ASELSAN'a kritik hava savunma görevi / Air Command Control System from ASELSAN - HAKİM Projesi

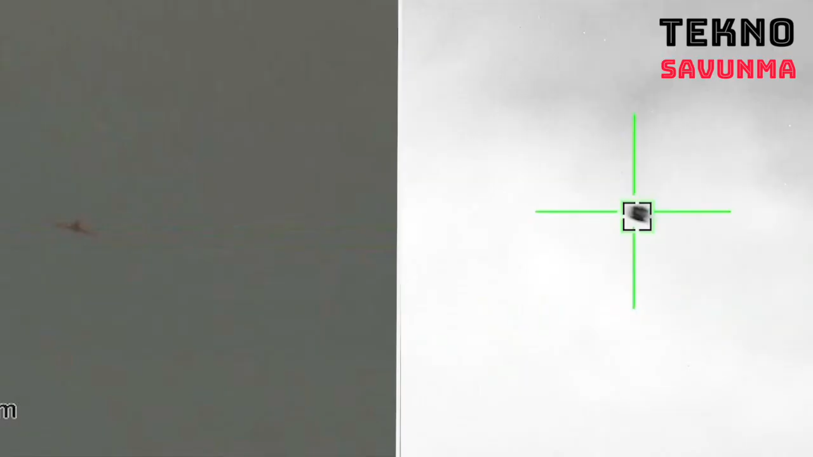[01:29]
HAKİM Hava Komuta Kontrol Sistemi, değişik tipteki sensörlerden aldığı bilgileri ileri seviye füzyon algoritmalarıyla
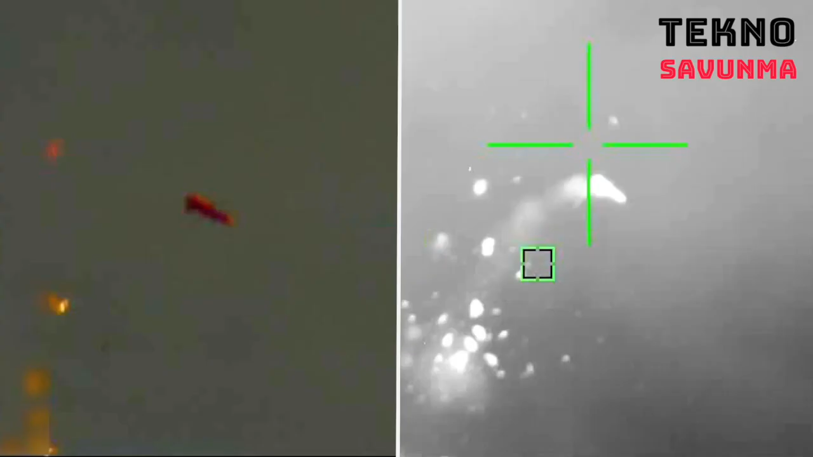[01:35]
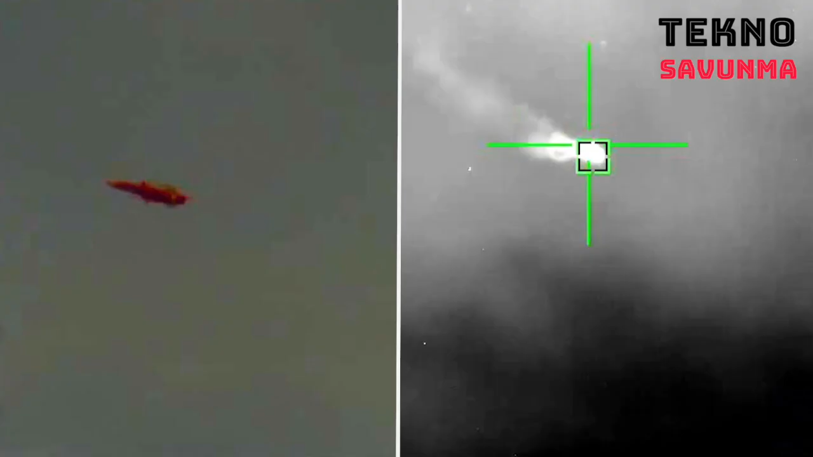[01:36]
işleyerek ve operatöre hava resmiyle ilgili teşhis önerileri sunarak tanımlanmış hava resmi oluşturuyor.